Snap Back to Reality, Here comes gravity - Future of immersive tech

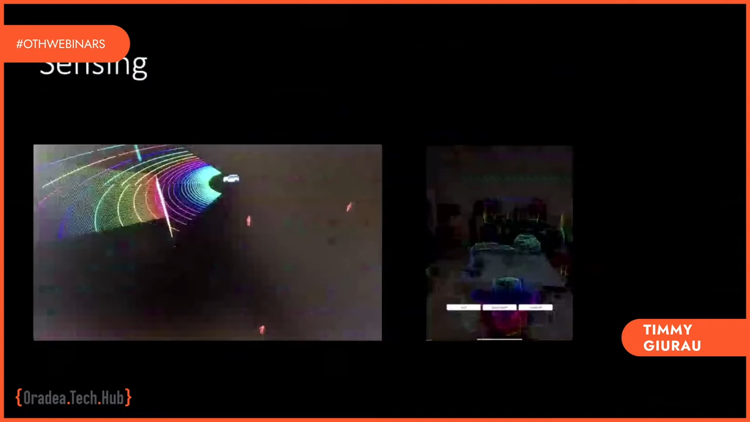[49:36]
so here is a here is a parallel where on the left we have
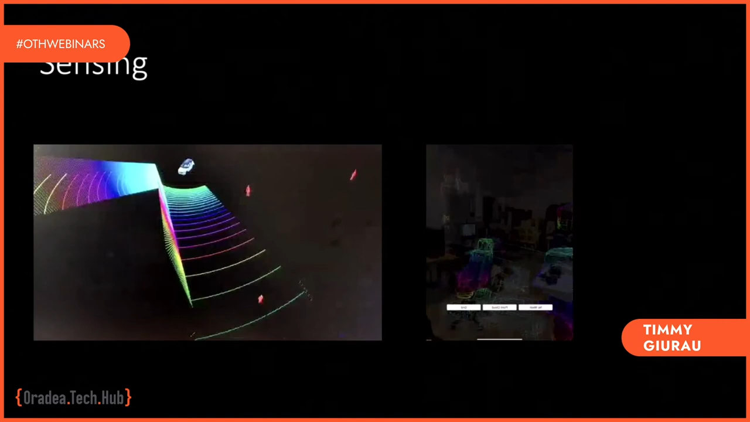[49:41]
um a simulation where we we try a pedestrian detection in the parking lots and on the street and on the right is the new iphone 12 that has exactly the same sensor that we use for self-driving cars and the iphone doesn't have that sensor to take better picture it is to track and record objects
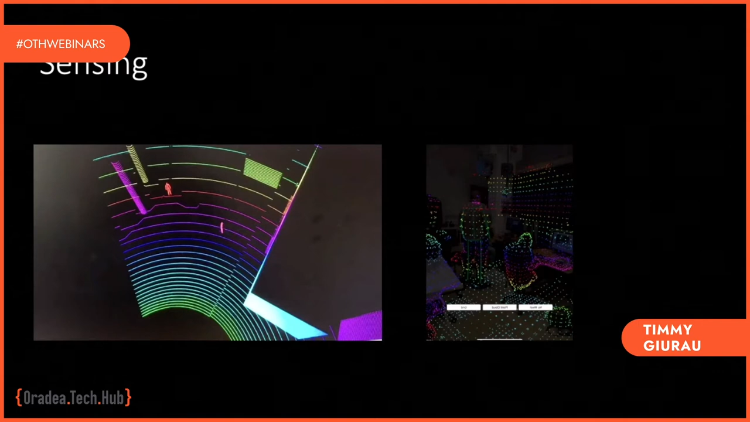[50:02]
so there is a transition and if you look at apple patents and what's happening we see that this